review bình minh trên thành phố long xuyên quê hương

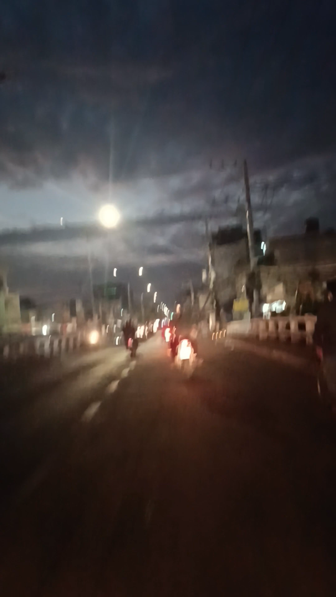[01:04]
Nhiệm sống của người dân cũng hối hả tấp nập vào buổi sáng